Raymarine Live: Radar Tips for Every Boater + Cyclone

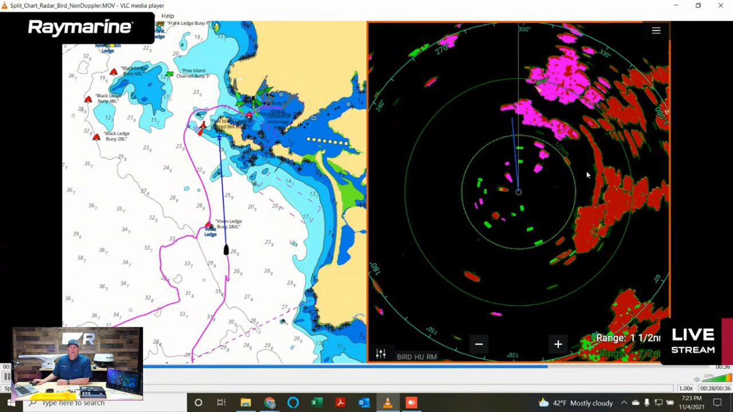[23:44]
But what I want to show you is when we switch into Doppler mode, skip ahead here just a little bit. There's all the birds. Regular mode. I go up, touch the switch, and boom. We go into Doppler mode, and all of a sudden the birds really pop. And what's cool about the birds is because they're always in motion, whether they're coming towards the boat or away the boat, they're in motion. And that's what Doppler mode is all about. It is about – change videos on me. It's all about seeing things in motion and colorizing them.
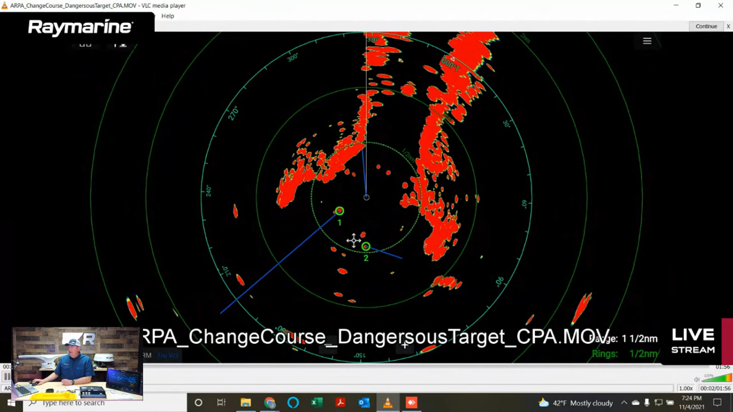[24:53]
The pinkish ones are headed towards us. The green ones are headed away from the boat. And then the very, very large red and green contacts are actually other boats that are in there. So it is a pretty cool capability. It works exceptionally well.
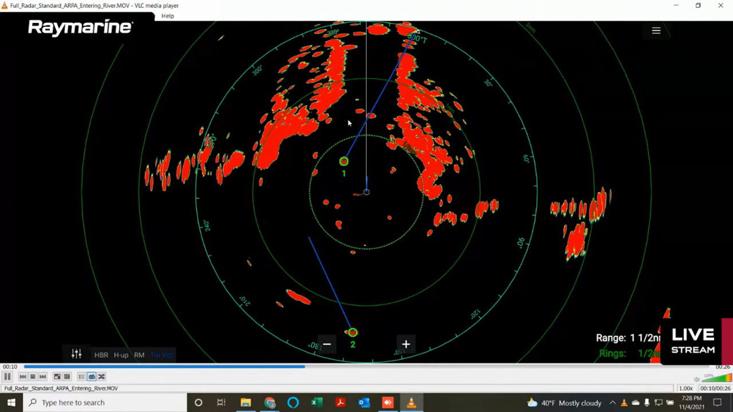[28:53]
So that shows me what direction that vessel is headed in. You can notice here on the scope as well, I have what they call an SHM. This white line is my ship's heading marker. So that's the way that my boat is pointed according to my compass. You'll also notice that there is a motion vector in here extending from the center. And that is actually my course over ground and speed over ground. Because as we know, when you get into wind and current, although the boat is pointing in one direction, it may not necessarily be going in that direction. So if you're going slowly, if you're getting blown around, if you're getting pushed by the current, the direction the boat is pointed does not always equal where it is going.
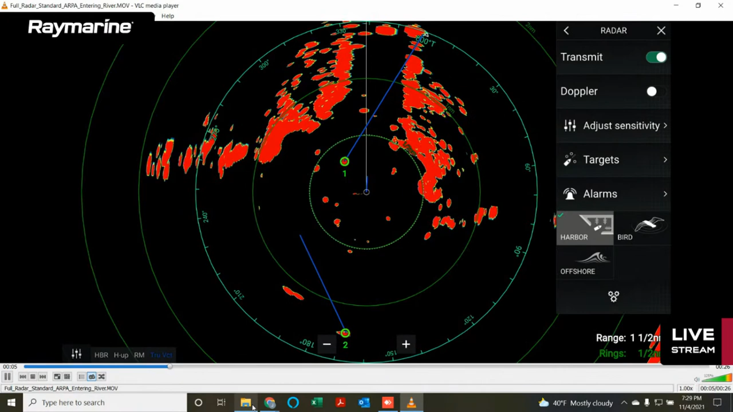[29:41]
So this is an example of the ARPA in action. And let me show you what happens when we start getting into a situation where we're going to cross paths with another vessel. So the first thing I want to show you is a photo. You can just leave this up, Mr.
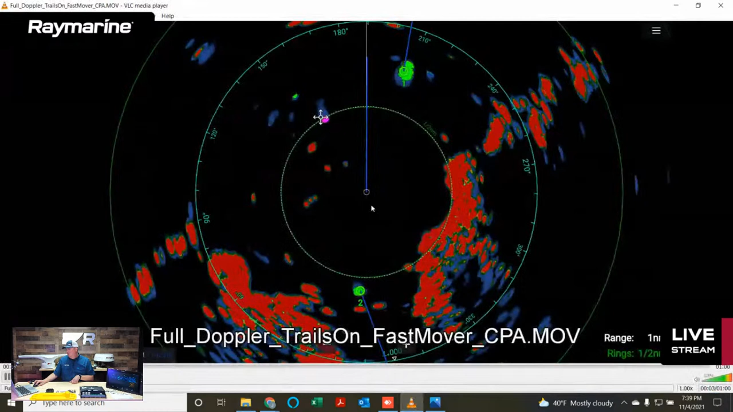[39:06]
So this is our radar in Doppler mode. And you'll notice I've got a target number one up here. He is moving away from me. He is in green. Target number two is also moving away from me in green. But notice I just got this dangerous target alarm on this target number three. And notice underneath his little ARPA tracker, the actual target itself is pink. So this particular Doppler palette, some of you may not have seen this before. It's relatively new on our systems.
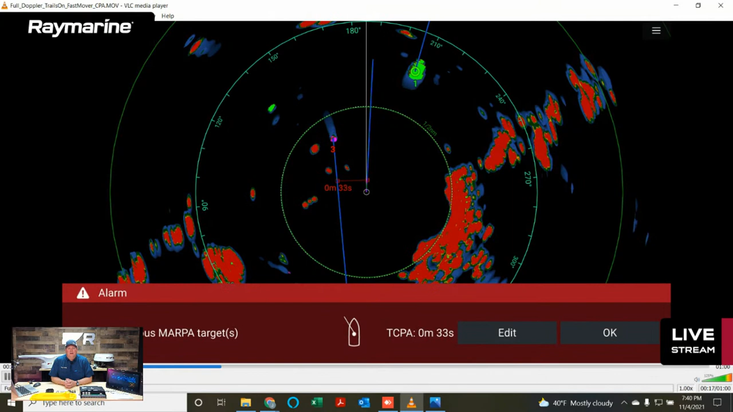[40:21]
We put it in track with the ARPA. And that's the ARPA starting to do its work on it. That ring of little green dots means that it is acquiring. Now it has been acquired. It has been determined to be dangerous. So that's why the ring has turned solid. It is red and it is flashing to call attention to it. There is its CPA. But watch what happens as this boat passes through the center of the scope. So you'll notice it stays pink right up until it basically gets alongside us. And then it's going to go to neutral color, which in this case is this neutral palette red. And then it's going to go to green as it comes out the other side.
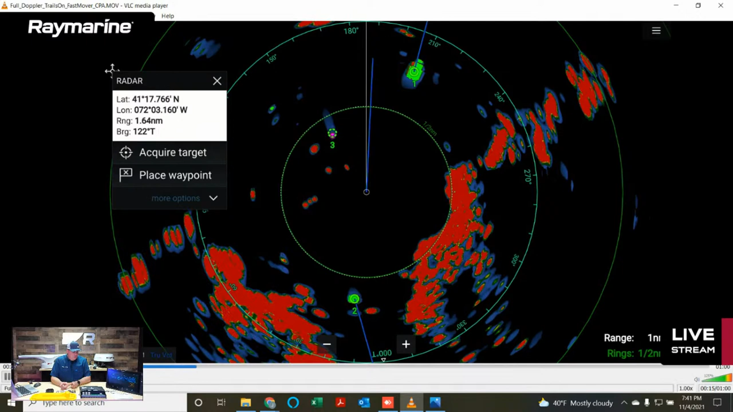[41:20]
Another thing that's going on in this image is we turned on something called trails. And we're going to talk a little bit more about trails in a second. But what the trails basically do is they create a little wake behind targets that are in motion. And what's cool about trails is you can use those on a non-Doppler radar as well to help identify things in motion. If you look at this target number three, you can see he's leaving a pretty good size wake behind him. We have the trail set at 30 seconds. So we're getting 30 seconds of wake history behind anything in motion. And so we can see that streak behind him that tells us he's also moving in addition to the Doppler capability.
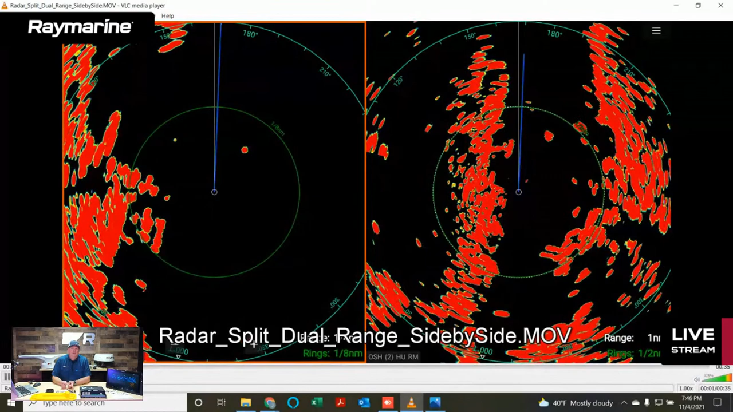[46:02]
Now, this is a Cyclone radar. One of the interesting things that Cyclone can do is that it can actually simultaneously scan in standard mode and Doppler mode. So in the last couple of frames of this, and let me advance it a little bit and I'm going to pause it just so it holds there for a second. My left-hand pane is still in short range standard chirp pulse compression. And I got a nice clean image of these are actually, I think, like a pair of gated buoys that we just came through on either side of the boat. Again, we have this dock that was coming up on our port side. On the right-hand window, we are at a longer range scale and we are in Doppler mode.
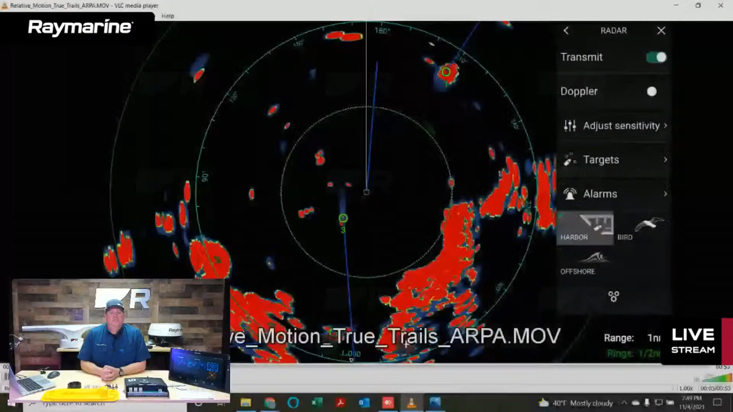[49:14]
So this is actually the similar scene to what we were looking at earlier with that fast-moving vessel coming in.
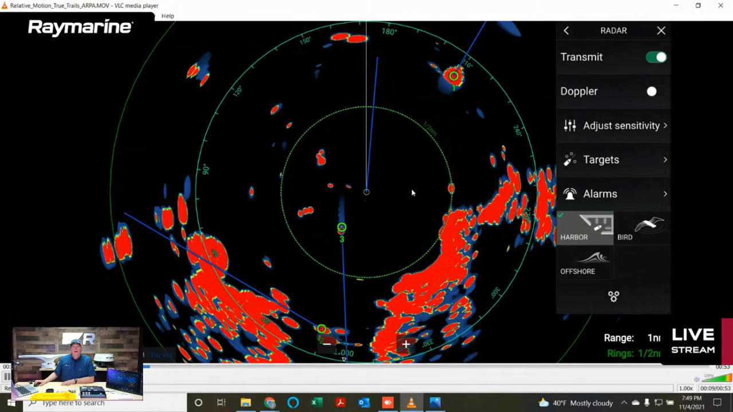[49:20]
Though this time we're not in Doppler mode. We're in standard mode. Because I wanted to show you that the radars in standard mode can do this, too. So Cyclone can do this. Magnum can do this. The HD color domes can do this. Quantum, Quantum 2, even the HD digital radars can all do this if you turn trails on. And where do you find this? Well, it is in this menu over here called Targets. So you go to the Targets menu and then touch Target Settings. And right there, you have Trails. So we can turn them on or turn them off.